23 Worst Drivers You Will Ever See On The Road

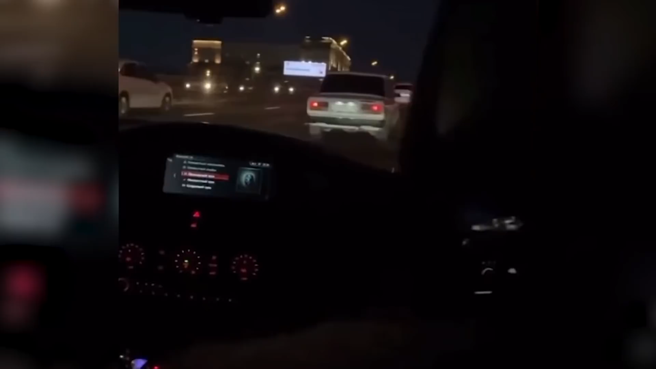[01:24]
I think all of us have been on the road with this guy before, and I feel like we can all relate when I say he's the worst kind of driver.
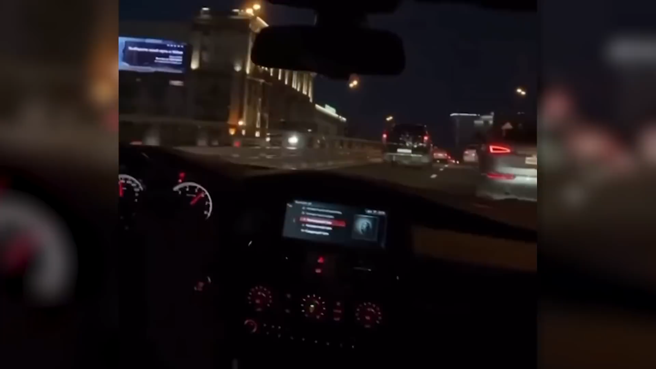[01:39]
A motorcycle appears to get stuck on something and begins to tip over, but the driver is able to jump off the bike and avoid any injuries before it falls.